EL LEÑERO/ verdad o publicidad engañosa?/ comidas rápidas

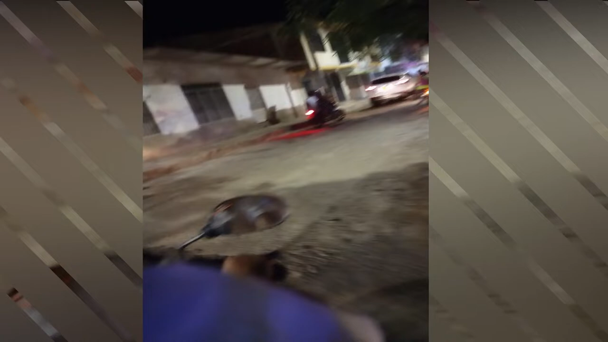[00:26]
resulta que la vía estaba en mantenimiento,
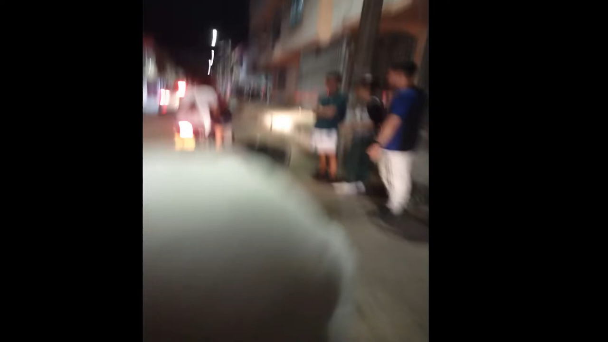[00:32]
entonces tocó desviarnos un poquito para poder llegar al sitio aquí estamos entrando al barrio,
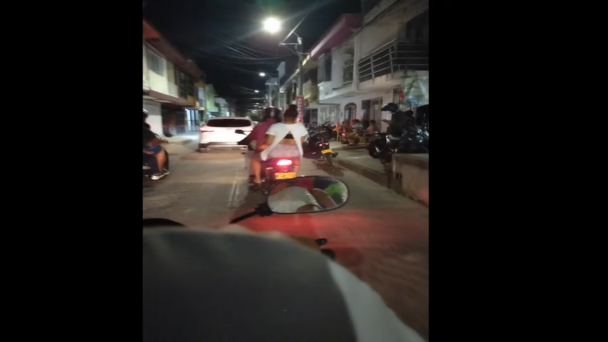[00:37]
creo que este es el barrio principal de los Andes como
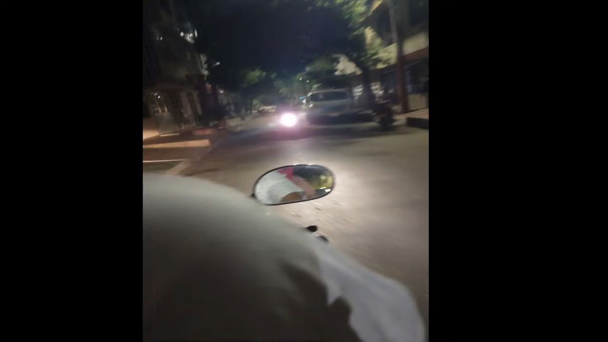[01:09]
están cambiando la tubería del acueducto, no sé si es el alcantarillado